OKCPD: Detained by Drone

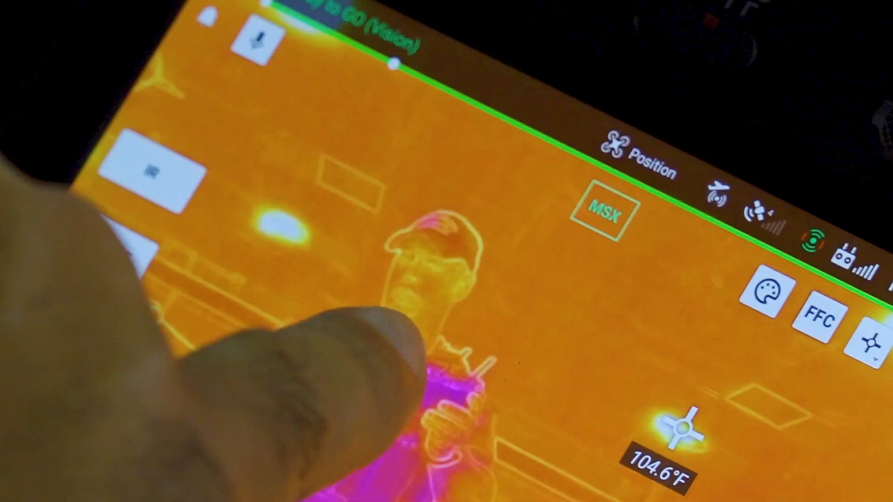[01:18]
On screen: spot 104.6°F
With that too it's got a built-in thermal imaging system.